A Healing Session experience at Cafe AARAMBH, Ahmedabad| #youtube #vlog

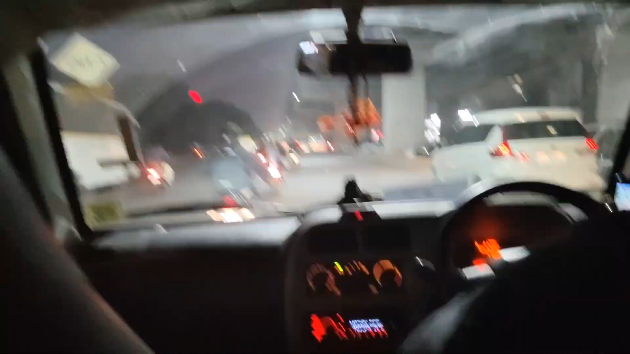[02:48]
Gautha Mardani who is a very big millennial and a big businessman it is the time of Shanti Pat so here is a lot of traffic in the evening